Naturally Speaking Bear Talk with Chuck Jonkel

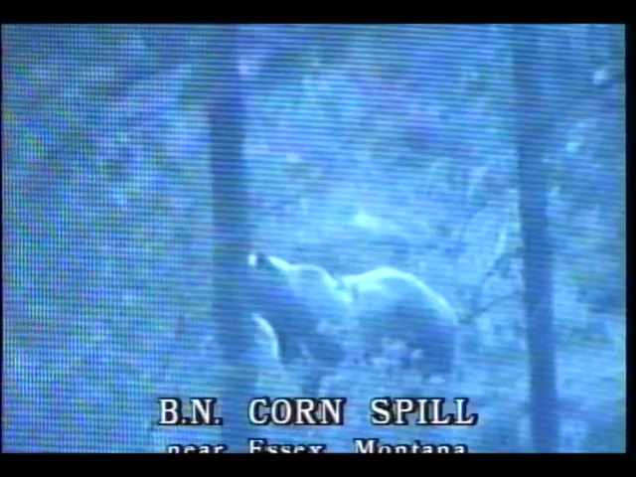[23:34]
And, this is a nice shot of a bear behind the tree, but you know, you can say, well, boy, that's a nice photo opportunity, but the corn spill has been a real tragedy, and it finally got cleaned up in